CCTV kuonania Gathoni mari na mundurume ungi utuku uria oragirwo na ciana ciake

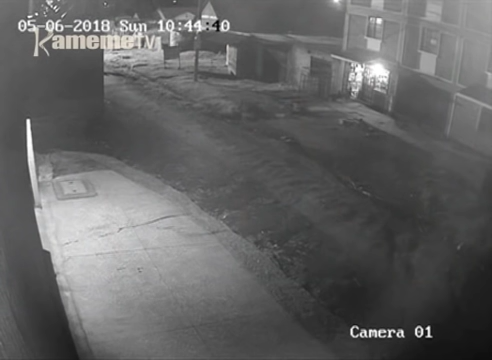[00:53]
Kuligena na biseishi, isia CCTV, isia mudhenya waki umiautu kwa dhainya na andake kamiro gwena nainya. Na seke di miru gwena, gathoni ya ronekana na modrume we na kiuka kinenema. Emuleu na ginyarazi ngeri yoguthi kia hinya. Maga kinyadu kaine na mata ya kuria mariegu makaka ruruka. Kule dhainya, dake kamiro gwena na idhano na seke di miru goili. Umuakione kana, ate kwa edaguthi. Na haa, gathoni ya konekana kiguso ruruki o kia hinyane mudhuri yosio. Maka umagara, meleka ina musie kwa gathoni.